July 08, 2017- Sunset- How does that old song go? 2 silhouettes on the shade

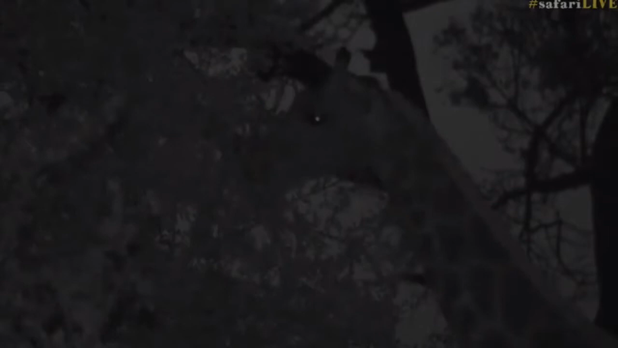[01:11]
And so are the elephants. There's an elephant in the distance. All sorts of wonderful sounds tonight. Should we go and see if we can get those ellies? Maybe we can.
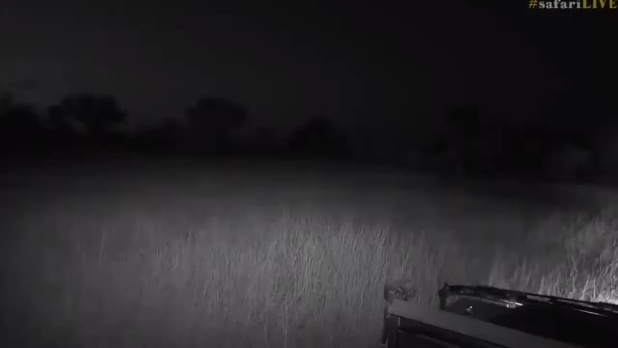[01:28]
I'm just going to drive, continue off-roading here because we're almost at the road.